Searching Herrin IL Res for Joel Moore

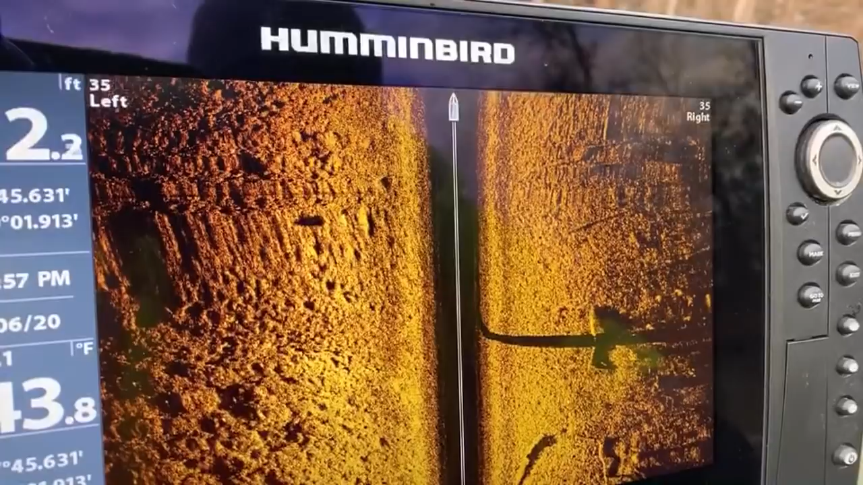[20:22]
That looks... I'm just gonna go right over top of it.
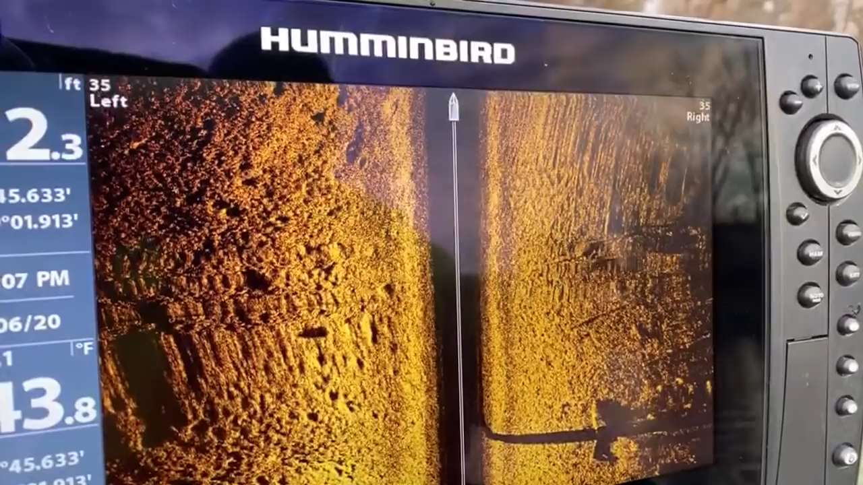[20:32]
I don't know if you guys see that, but it's right here. It almost kind of looks like a boat, but I should be able to see it.
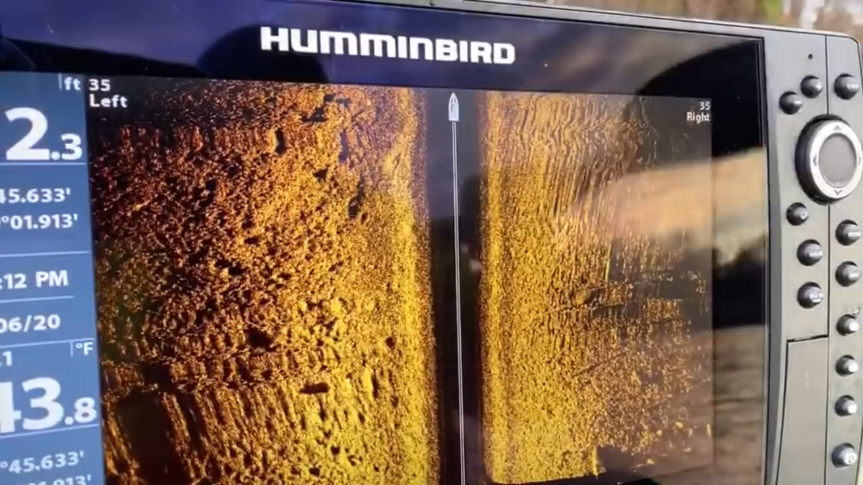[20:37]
It's only in 2 foot of water. I'm just gonna go right back over it. I'm gonna go right over top of it. You'll see it, I'm turning around, so you'll see it kind of screwed up. It looks like a little John boat or something, a little front of a boat. So I'm gonna be going right over top of it. Well, I'm only in a foot of water. If I was to see it, it should hit it. Okay. Yeah, that's nothing. Just that's nothing.
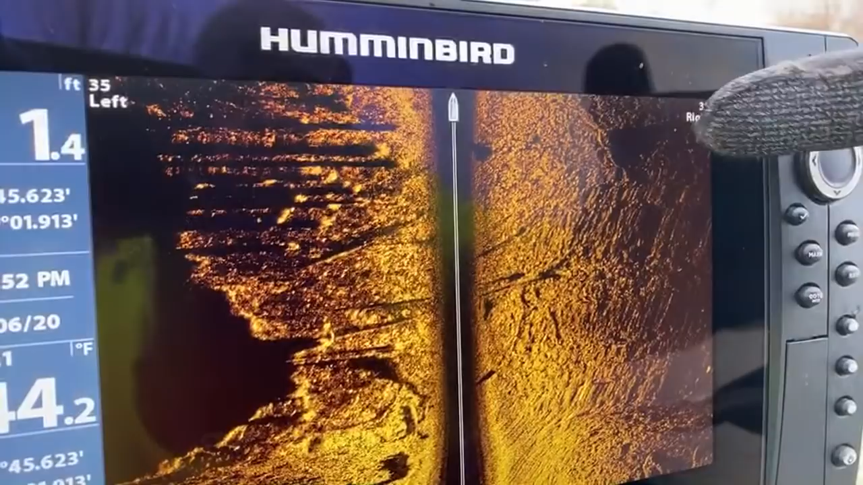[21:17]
Okay, let's get out of here. You see these black spots? These are shadows because that sonar is casting, you know, out,
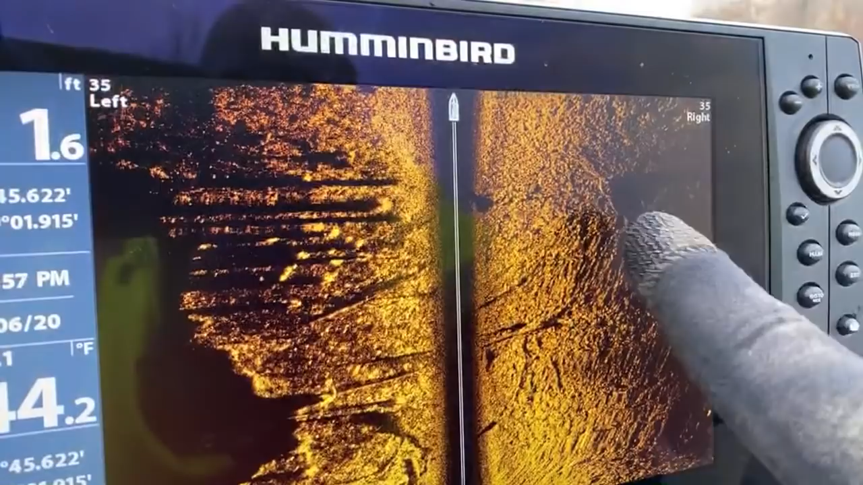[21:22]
and then it creates a shadow, and all these little bumps and stuff, it's all shadows. How's Papa Chaos? Thank you for asking, Sheila, I think that's what it said. He's doing well, actually. He started cleaning out the van so we could start taking our adventures on the road. So
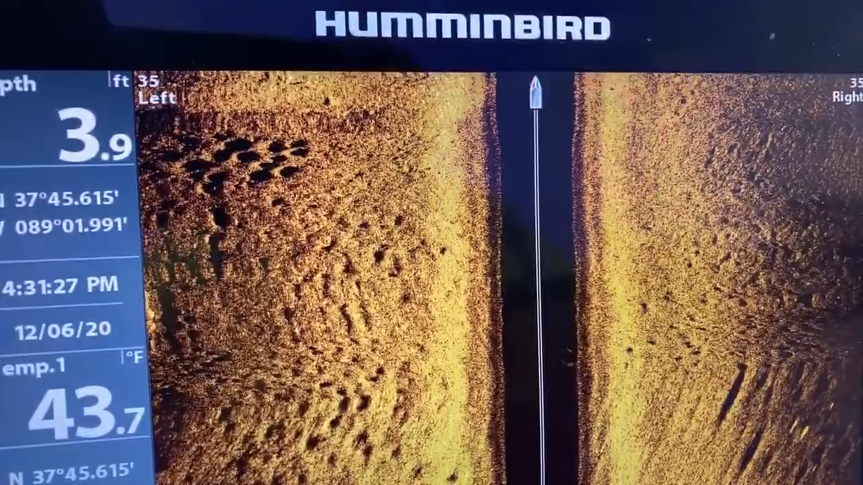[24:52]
On screen: depth 3.9 ft, water 43.7°F
I told her happy birthday and we hang out for a little while and she knows what I'm doing and so she told me to get out of the house. So thank you, Mom, for letting me do that. All right, so you got school or some crappie sets, not crappie sets, but bluegill. And that was probably an old roadbed at one time going across. You see how the difference of that is? There's an old roadbed going across there. So that's cool. There are some beautiful houses out here.
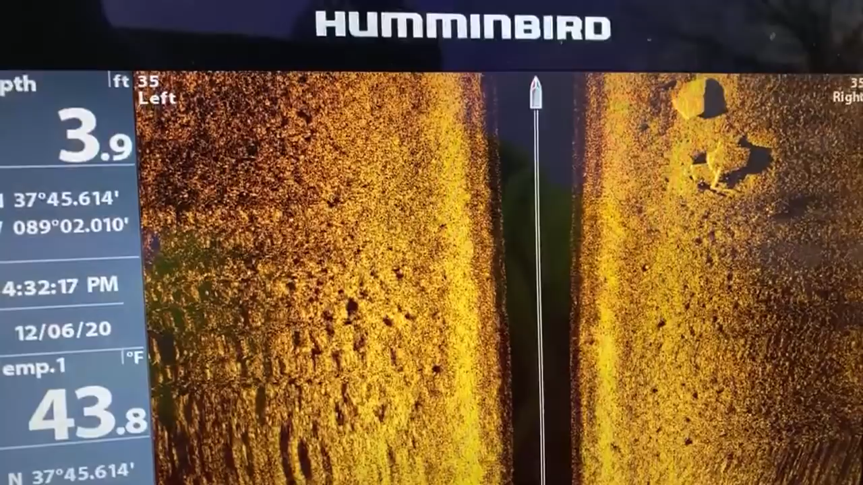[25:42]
On screen: depth 3.9 ft, water 43.8°F
as soon as we know, he will get the subs. Thank you, Holly. I appreciate it. All right, so we got something kind of interest here. These look like big rocks. I'll be going back over them, so I'll be able to tell a little better. It's in about 5 feet of water. So here just shortly, I'll be going back over them. Pretty sure that these are just big, big rocks. But there's something of interest to look at. And we'll scan back over them here shortly after I get through here.
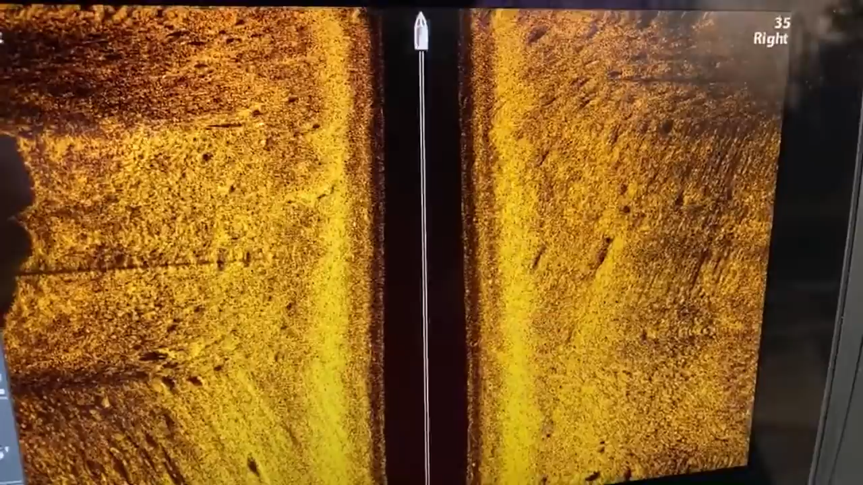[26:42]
and we can look at it from the other angle just to make sure it's not a vehicle.
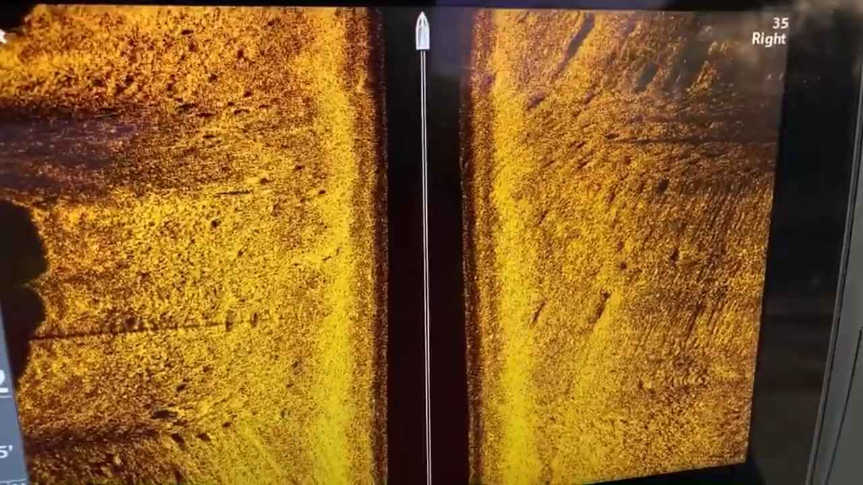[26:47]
Because sometimes when you go through there, your sonar will show something different.
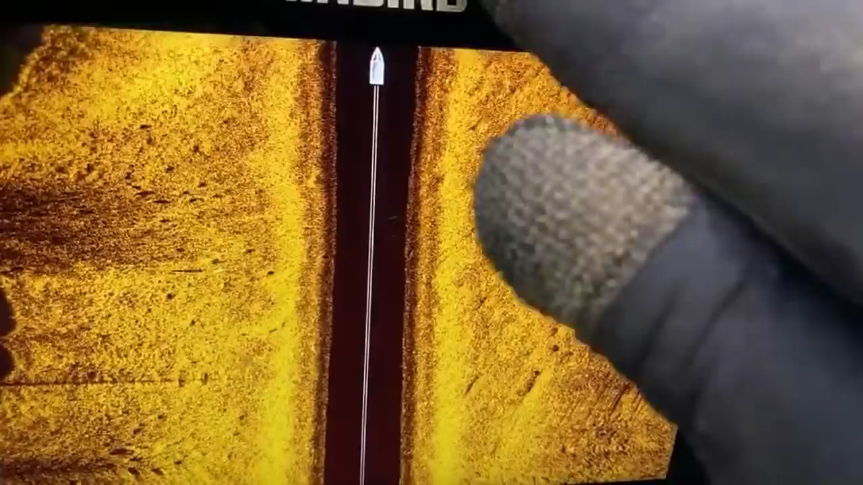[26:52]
Like it catches it at the right spot. Shout out from Sudbury, Ontario, Canada. Wow, that's crazy. All right, let me see if I can't. How long have I been doing this? I've been diving for almost 2 years now. Let me see. I can dive on those when it's warmer, right? I could probably jump down. Mama Chaos, you raised a good man. Thank you. I appreciate that, Angela. You know,
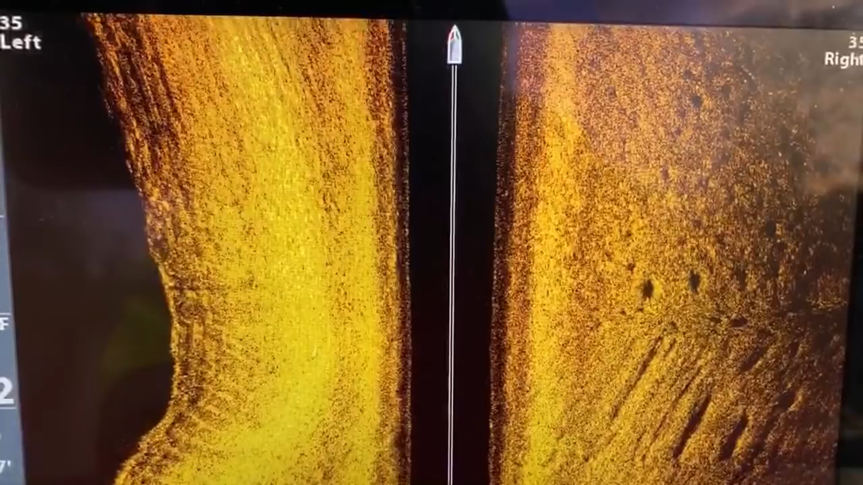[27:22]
it means a lot. So if you guys see this black spot over here, it's because I'm pushing up against the,